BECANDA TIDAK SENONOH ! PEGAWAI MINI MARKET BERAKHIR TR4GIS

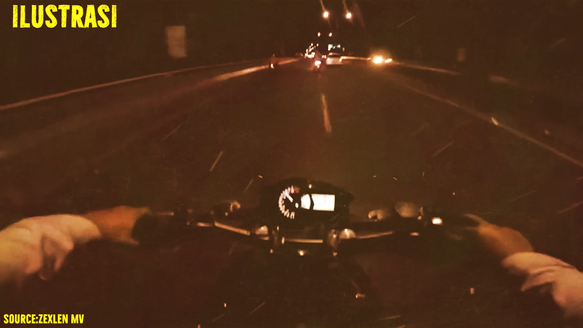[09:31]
Di saat itu dia pun pamit pulang kepada rekan-rekan kerjanya dan pergi menuju tempat kerjanya yang lama menggunakan sepeda motor. Setelah dia menempuh perjalanan kurang lebih 30 menit, sampailah dia di tempat kerja lamanya tepat pada pukul 1:51 waktu Indonesia Barat dini hari.